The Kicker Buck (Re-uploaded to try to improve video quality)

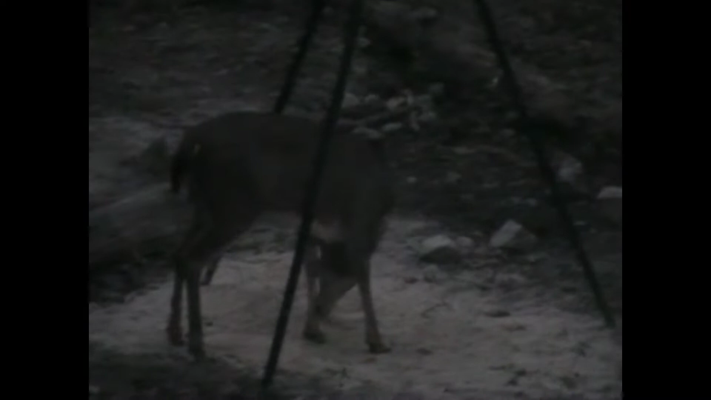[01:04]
The next day we went over there and said, saw a doe and a fawn and that's all we saw for day two.